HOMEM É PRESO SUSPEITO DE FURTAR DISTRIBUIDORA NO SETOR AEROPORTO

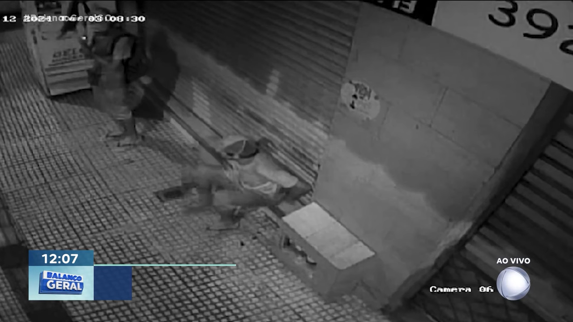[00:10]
A polícia colocou... Olha como é que ele ficava. Essa câmara de segurança mostra que os dois chegaram ali, aí eles fingem que estão sentados na calçada e vão ali mexendo para arrombar a porta da loja.